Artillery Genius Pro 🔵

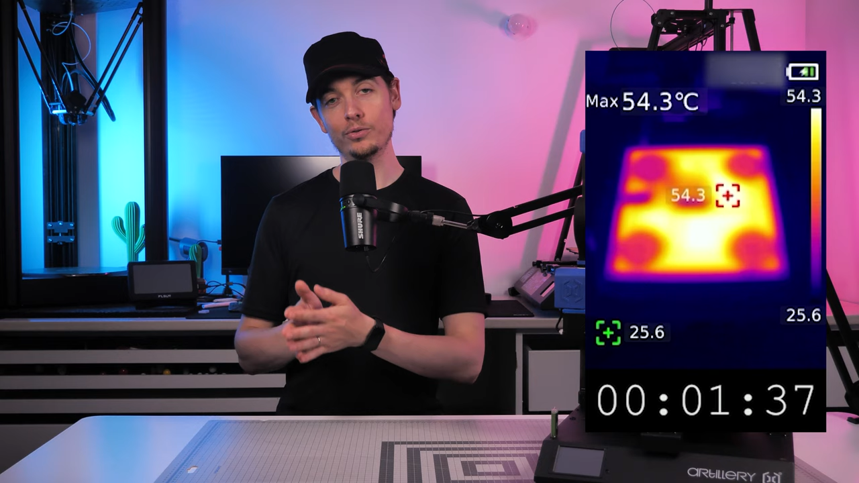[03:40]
On screen: max 54.3°C
Au départ, on voit principalement 4 grosses tâches dans les angles par rapport à la où le plateau est fixé. Et on a deux traits assez prononcés plutôt sur la gauche et au milieu. Il faudra compter environ 3 minutes pour arriver à une température stabilisée et franchement très proche de la température de consigne de 60 degrés. Avec 59 degrés, on arrive même à arriver à ces 60 degrés en attendant un peu plus longtemps. Il faudra toutefois attendre assez longtemps pour avoir quand même un préchauffage qui soit homogène sur l'intégralité du plateau.